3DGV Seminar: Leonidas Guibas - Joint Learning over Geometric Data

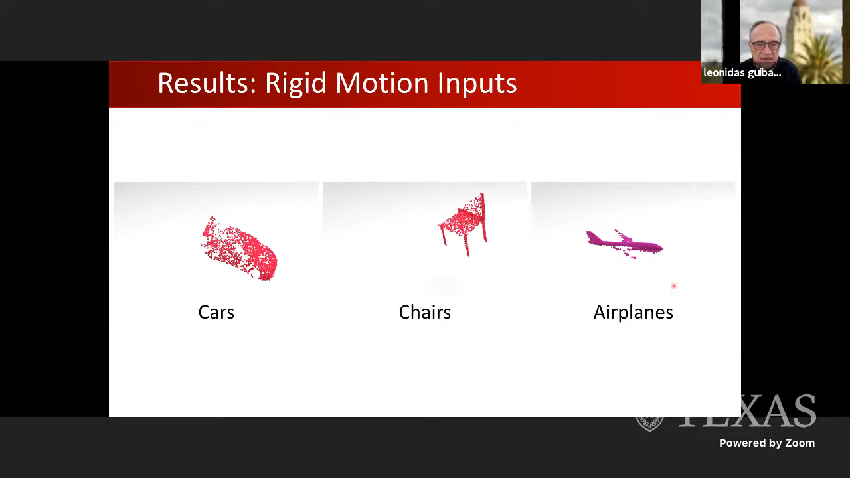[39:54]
but it can take these sparse point clouds that by themselves in any one frame don't make sense and start to make sense of them. And you can see the aggregation get pretty good results.
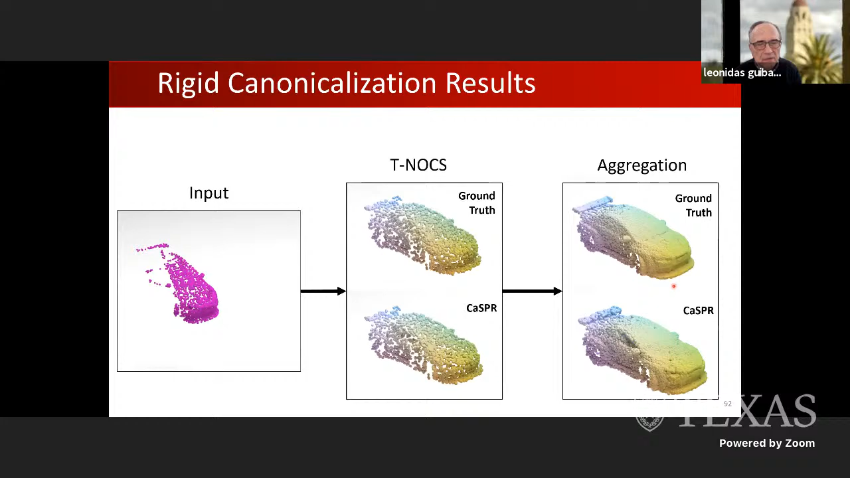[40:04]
And can easily be extended to even shapes that have your significant self-occlusion,